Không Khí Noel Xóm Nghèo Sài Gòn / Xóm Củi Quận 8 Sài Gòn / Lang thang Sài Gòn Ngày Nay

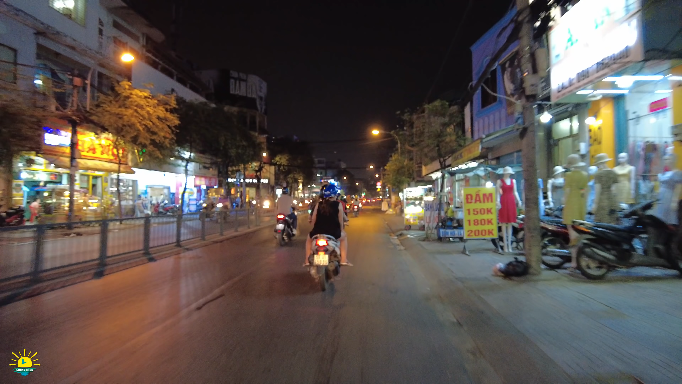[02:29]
Thôi nhiều con đường ngõ tẻ lắm anh chị. Chợ Sớm Củi thì buổi tối thì nó vắng vẻ, nó không có đông như ban ngày, nhưng mà mấy bữa nay thì chợ, ba cái chợ truyền thống anh chị vắng lắm, cái mãi lực yếu lắm. Mảnh đất Cù Lao, Sớm Củi năm xưa.
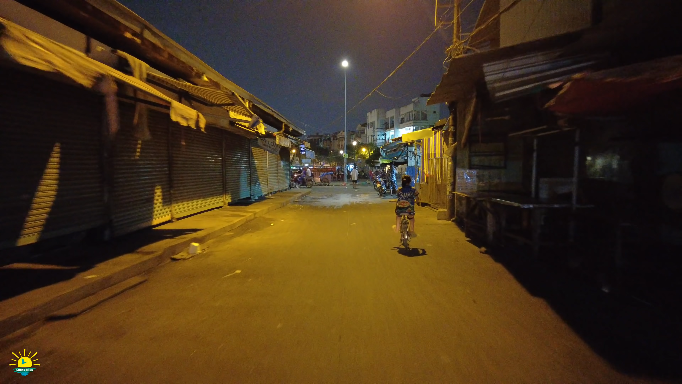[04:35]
Đó, chợ đó anh chị, buổi tối chợ Sớm Củi đó, không khí nó héo hắt không? Hy vọng một lát không có héo hắt.
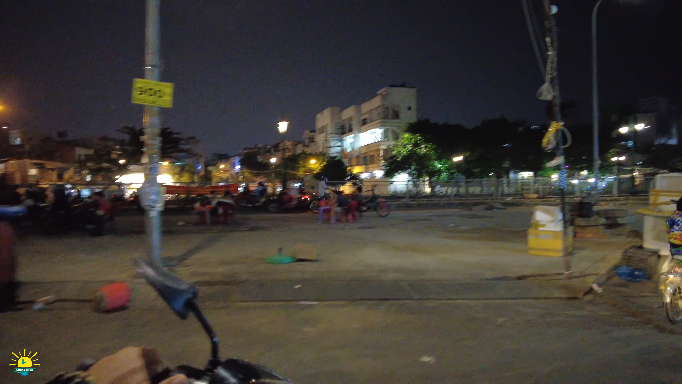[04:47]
Ở trong đây thì có những cái hẻm hóc nó ngoan ngoèo.
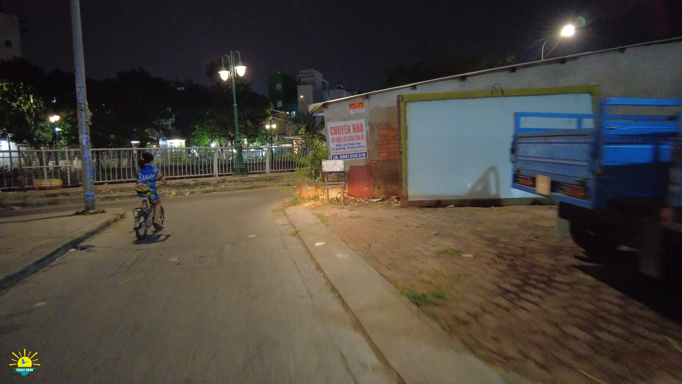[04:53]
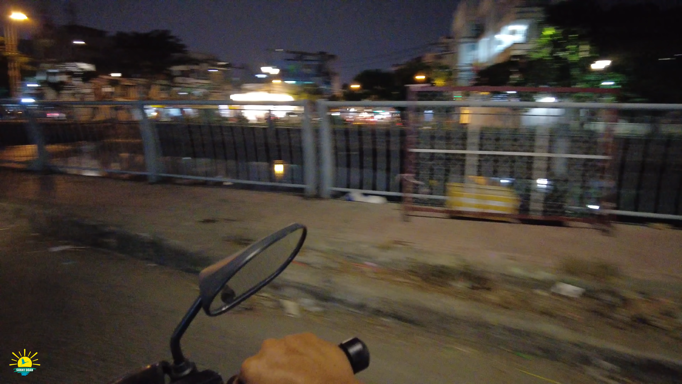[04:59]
Buổi tối chợ Sớm Củi á,
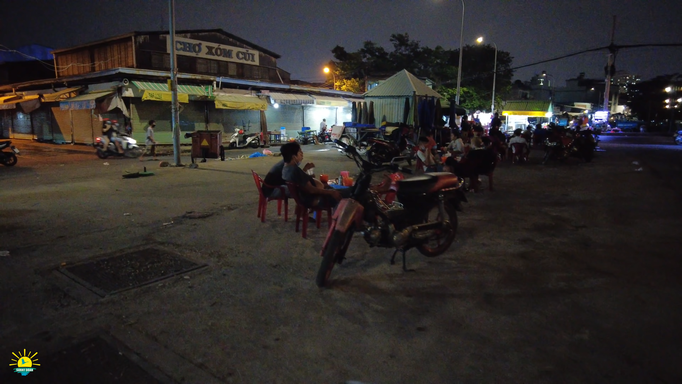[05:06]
bây giờ mình đi tiếp anh chị ha, mang theo cái rạch ủ cây.
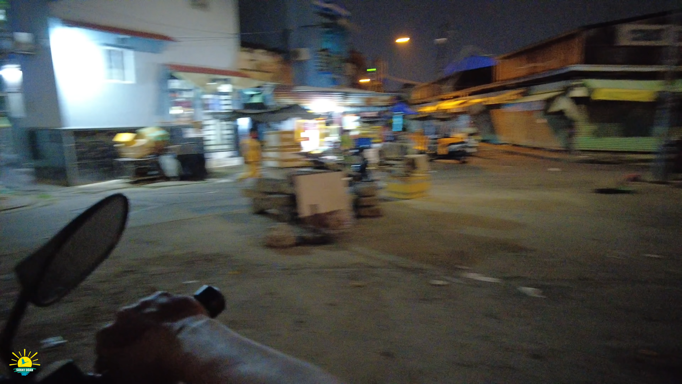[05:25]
Bên kia giống hát bội quá, lát qua bên kia nghe tiếng nhạc ùng ùng.
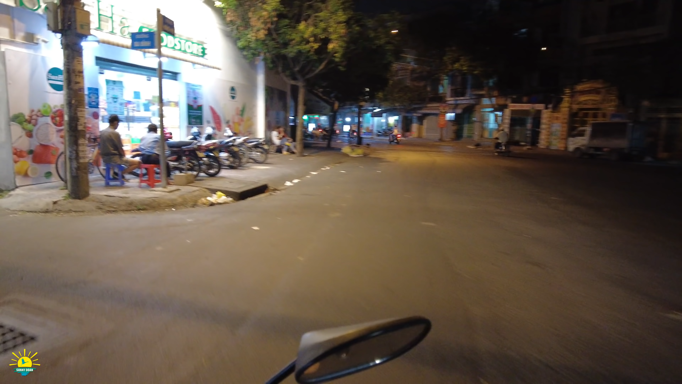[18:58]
Đây con đường Ba Đình anh chị. Còn cái con đoạn đường hồi nãy đó thì nó song song với con đường này, mang theo rạch ụ cây. À, nơi đây thì một thời gian là cái dịch bùng phát là nơi đây cũng rất là dữ dội nè.